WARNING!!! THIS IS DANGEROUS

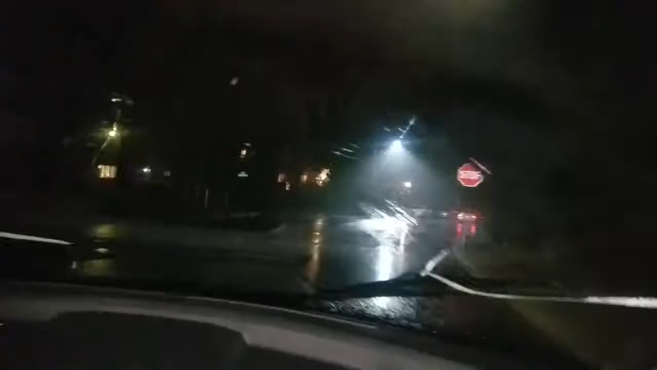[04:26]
It's time to wipe these joints. Oh, I can see. Great. Oh, it's wipe time again. Let's wipe.
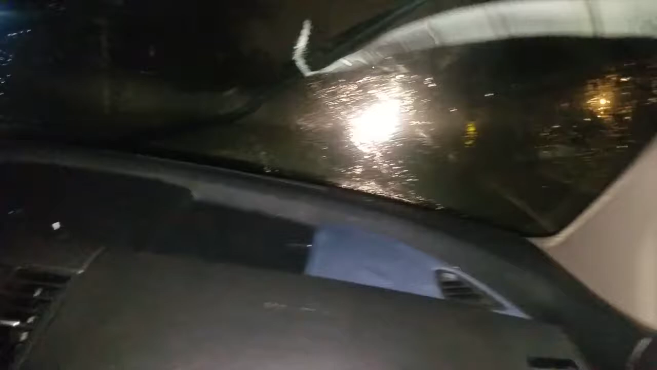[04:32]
Let's go. Left to right. Left to right. There we go. There we go. Clearing the windshield off.
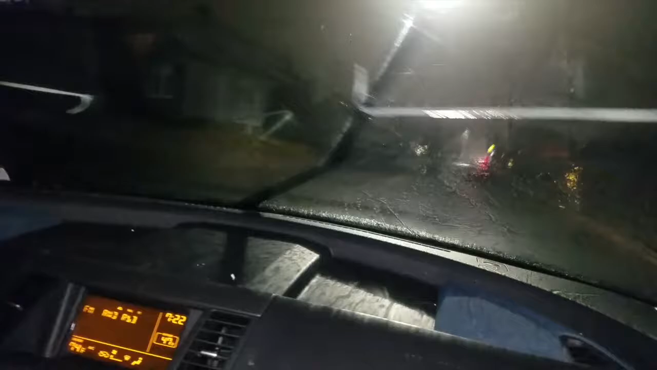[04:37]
You about to sit in the I'm hanging out. There we go. Driver.
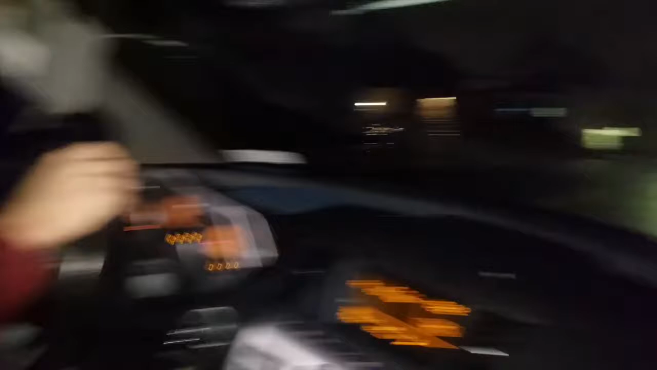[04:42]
Driving with the windshield. We there we go. With these windows down. It was pouring down raining. I feel something vibrating. She trying to go to like 10 different stores. We have to go to Wine and Spirits. Then we got to get our mask for the party. She said, my guy, it's just pure fog out here. I
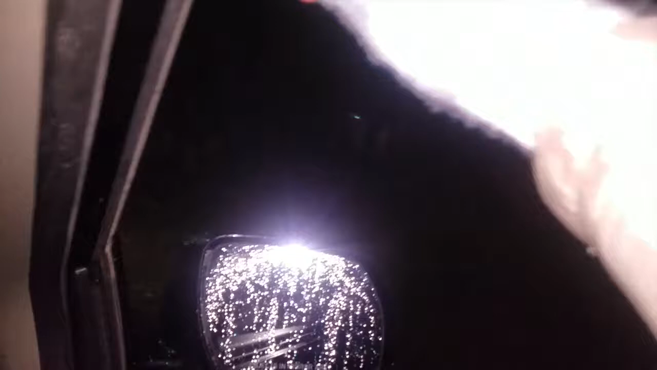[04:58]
That was a raindrop. It scared me. The way it hit my arm. The raindrop hit my arm too hard. But I didn't know. No, it just hit my arm out of nowhere and it scared me.
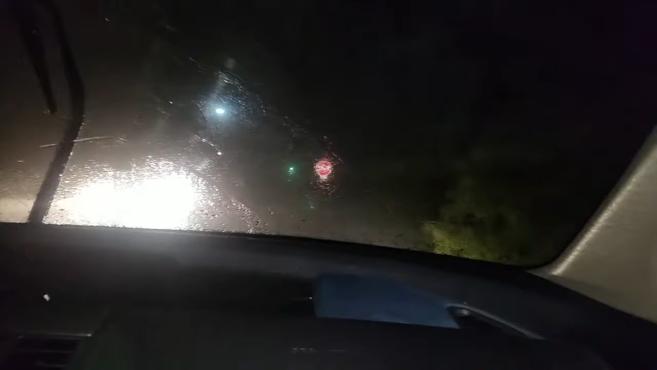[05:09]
Come on, these bright ass lights not helping. I can see better through. Where? I'm about to toss these shoelaces and run. Bitch, me too. I'd have hopped right in the back. Hop in the back, bitch. I'm going through the woods.